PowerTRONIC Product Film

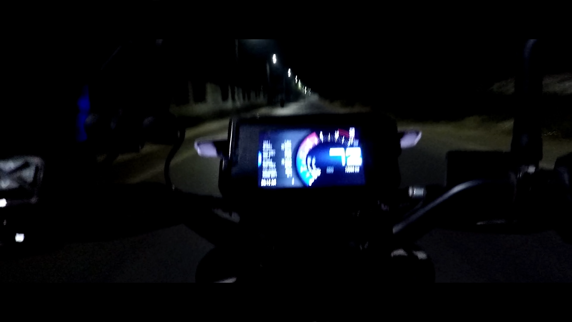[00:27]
as RPM limit extend and quick shifter which helps the motorcycle
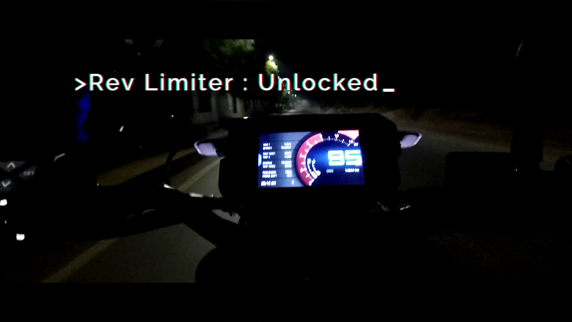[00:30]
drive freely beyond the limiter and seamlessly shift through the gears.